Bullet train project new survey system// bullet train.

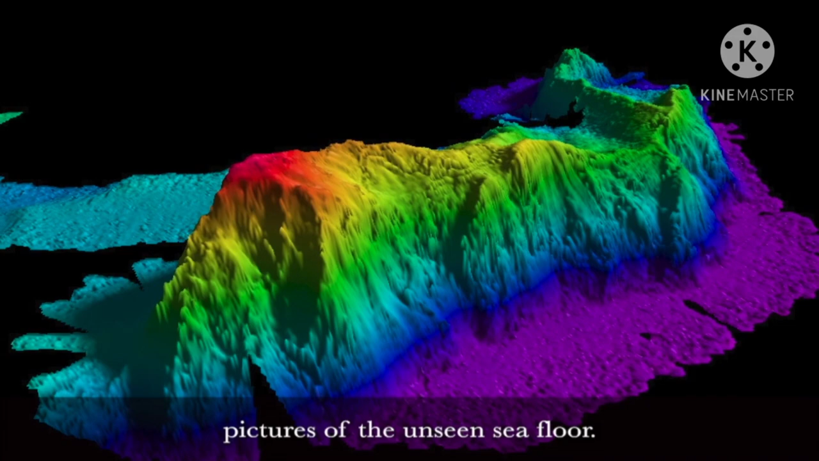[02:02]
जैसे सोनार काम करता है, सोनार सिस्टम जो है समुंदर की गहराई या समुंदर में कहाँ चोटी है,
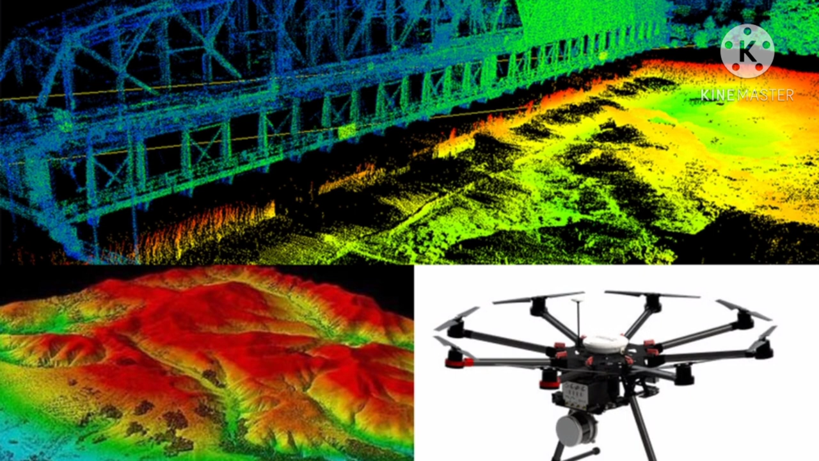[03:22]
कुछ इस तरह से उसकी तस्वीरें बनती रहती है। तो इसी लिडार के बारे में आज के वीडियो में हम जानेंगे। तो चलिए वीडियो की तरफ चलते हैं। आपके लिए एक वीडियो बनाया गया है जो आप उसे देखिए।